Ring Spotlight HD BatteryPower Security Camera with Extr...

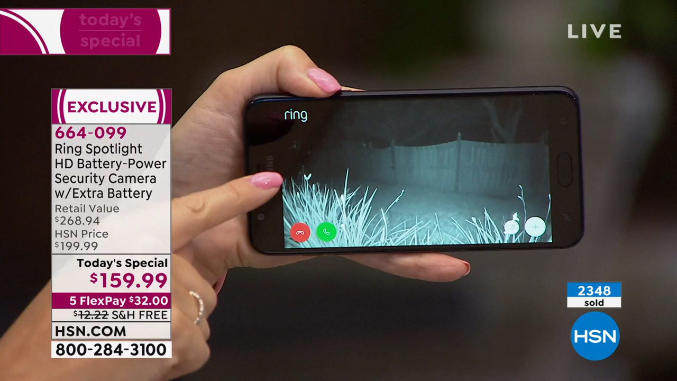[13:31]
And look at, we're in infrared night vision mode. So you can see in pitch darkness that I can still see that black and white visual that's very crisp and clear. Just so you're aware, I live only about 10 miles away, but I have this gate that always makes me feel really uneasy because I'm on a busy street right here.